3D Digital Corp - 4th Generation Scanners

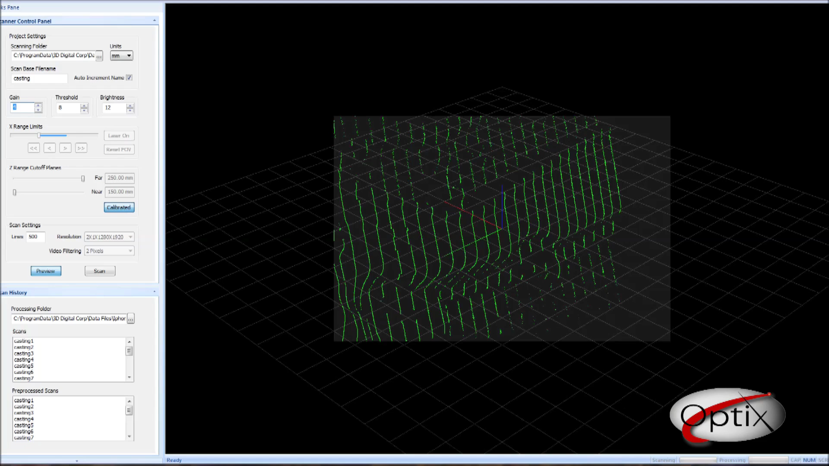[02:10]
You also might want to make sure that the standoff distance between the scanner and the part is measured correctly so you can get the best data. After we have done all this, the scanner is a simple point and shoot system. So once you have a preview you are satisfied with, you can go ahead and scan.
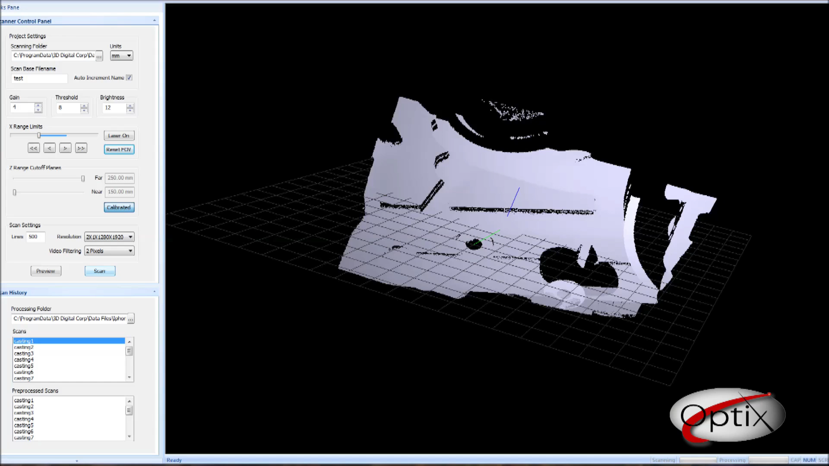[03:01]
There are several different variations of scans that can be provided without having to change anything in the hardware. As you can see, we have the first scan. We will go ahead and rotate the part and take a second scan. You can continue this process until you have covered all areas of your object.
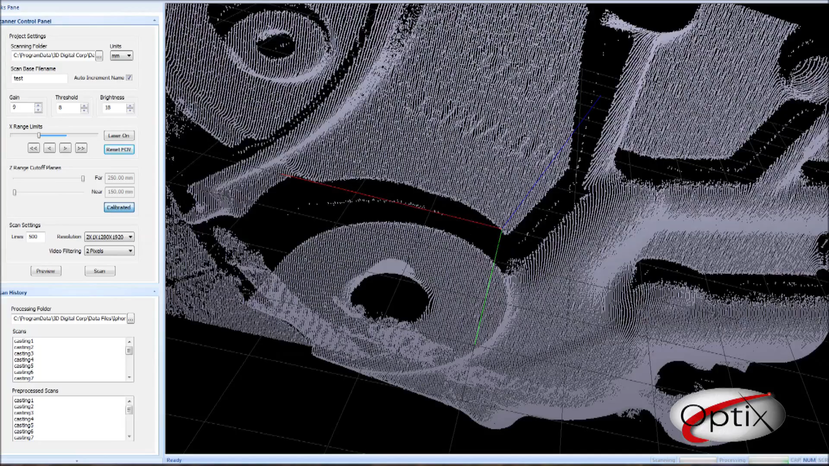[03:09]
Once we have all the scans, there is a history list that has been built up.
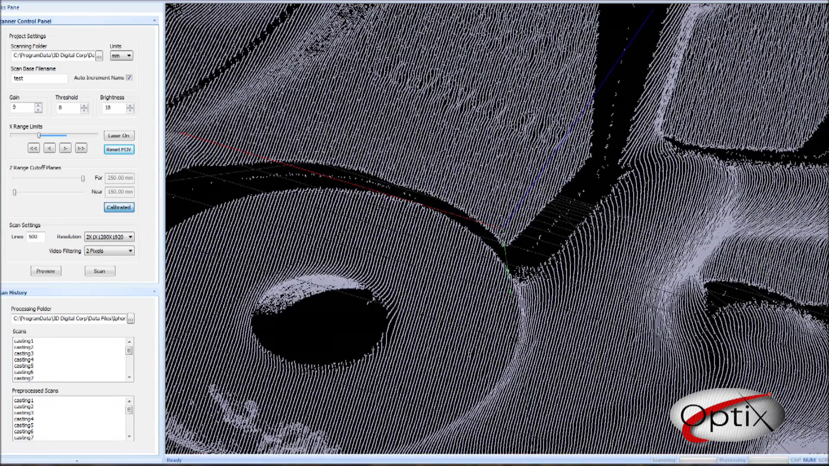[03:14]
We have already scanned this part before, so we have 18 scans of the different angles for this part.
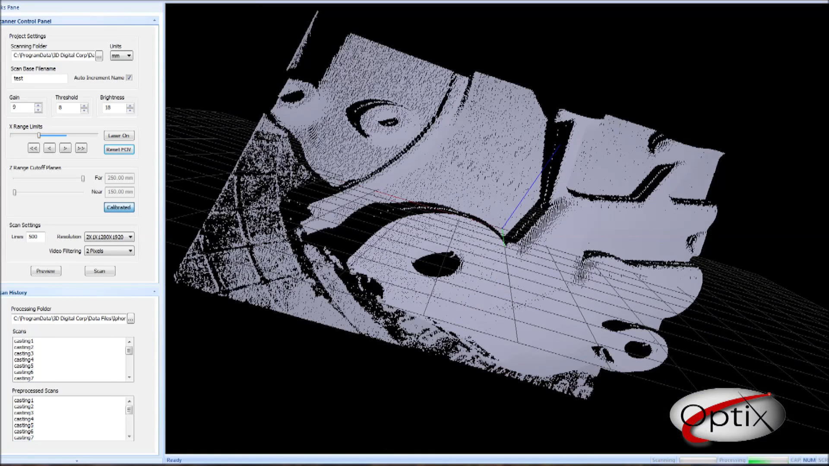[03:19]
When you are done scanning, your scans are already compatible with being aligned. We just need to highlight all the scans we want to use, then right click and send to Slim Wizard.
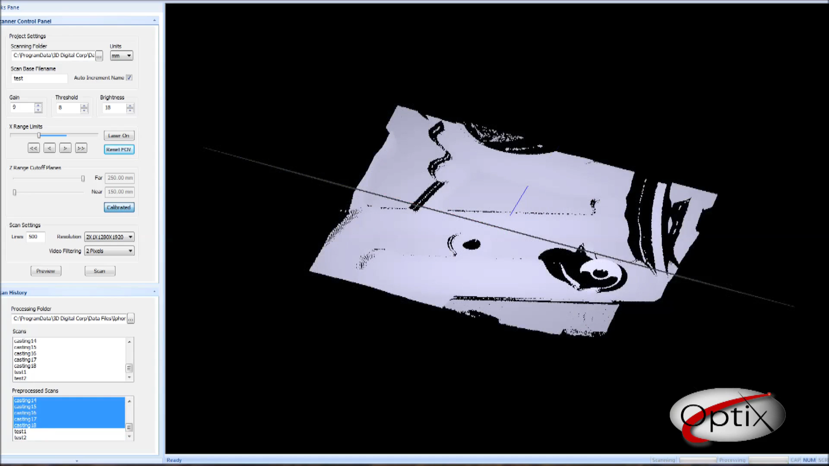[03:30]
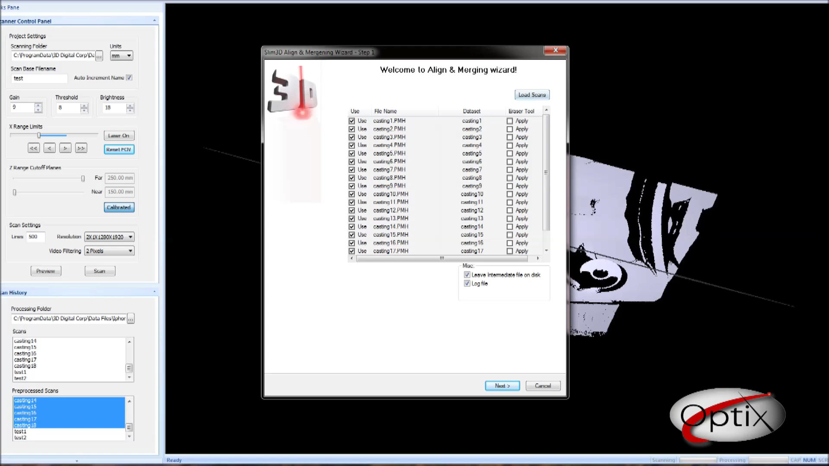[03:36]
As you can see, the scans are pre-loaded, so we will go ahead and click Next. Then, we will make sure the data set reference is selected, and we will click Next. Now, it will take care of everything else.
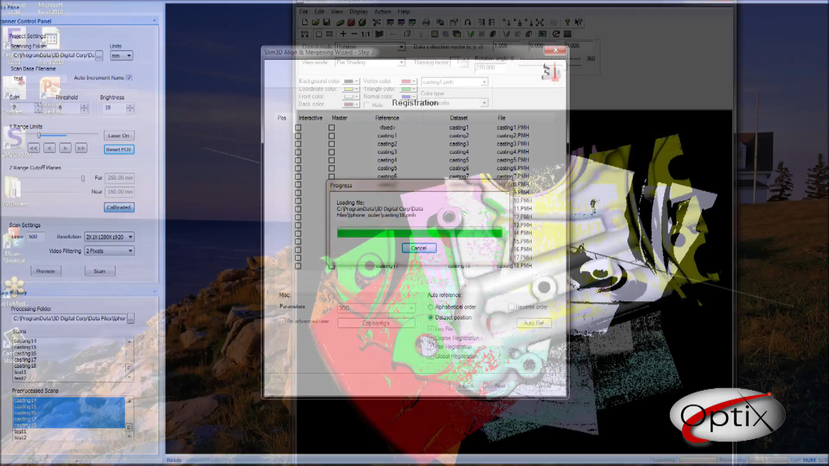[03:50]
You can see, with just a simple Lazy Susan, we are able to do automatic alignment. And this is where 3D scanning is made simple and easy.
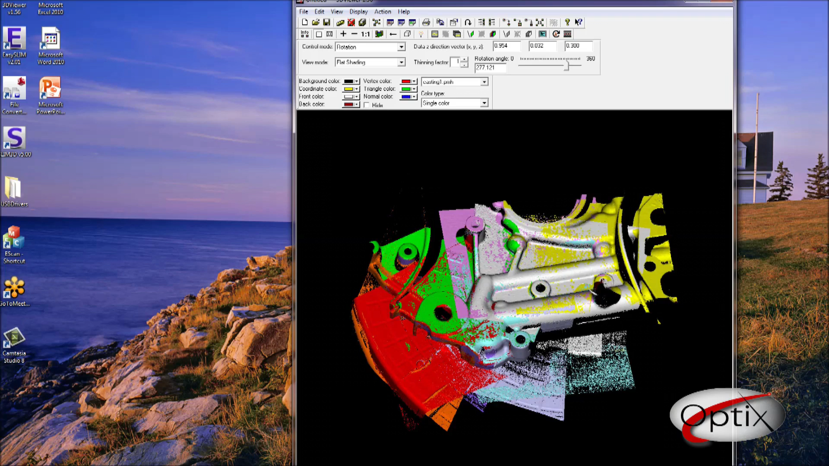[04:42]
At this stage, we can go straight into merging. Now everything to the point of merging is complete, and this is how the object will appear.
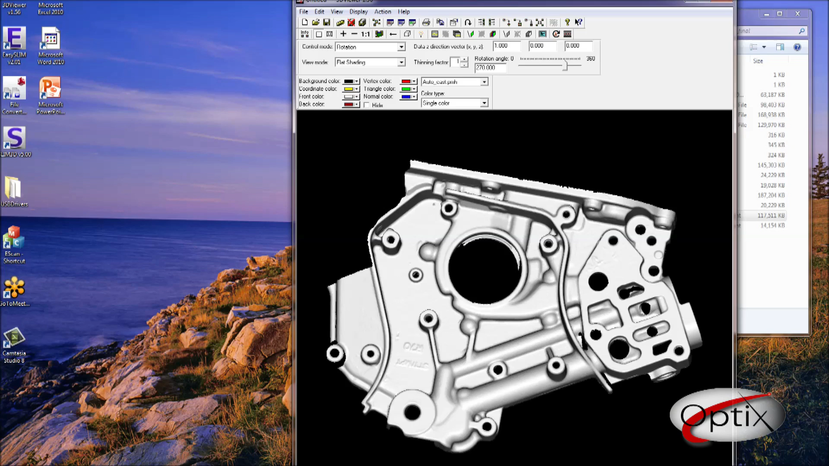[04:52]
You can view it as points, and we will zoom in closer to show how dense the point cloud is, and how organized the point cloud appears to be.
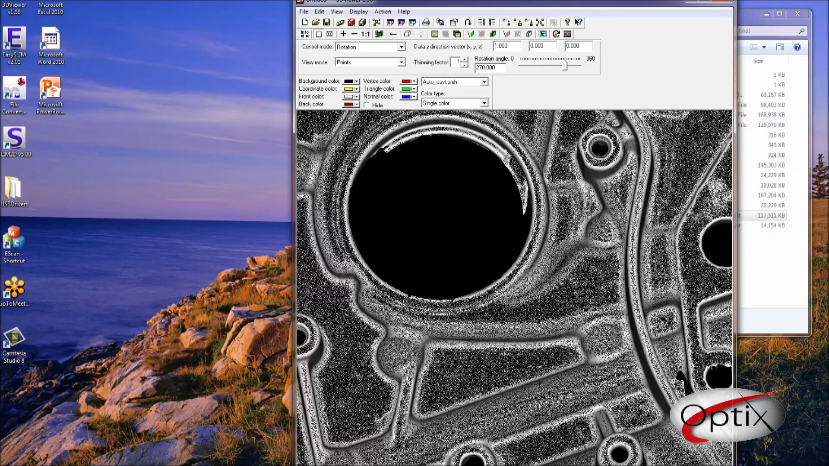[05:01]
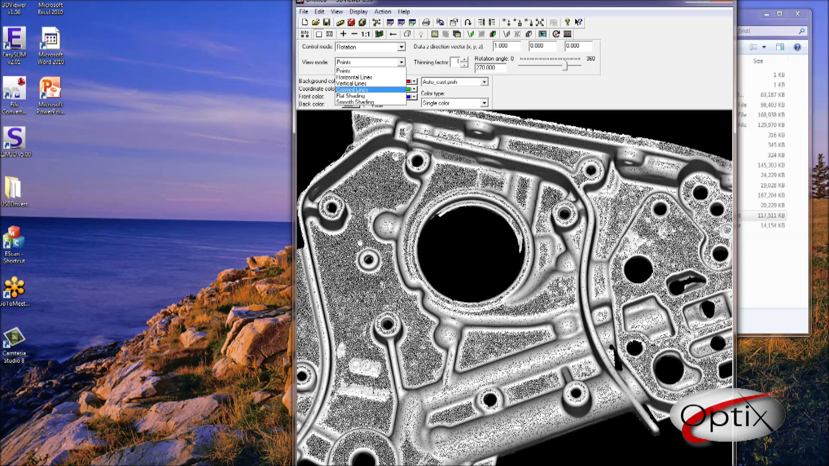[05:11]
We will also show you the part in smooth shading, and as you can see it is very clean, and every element of perfection has been picked up.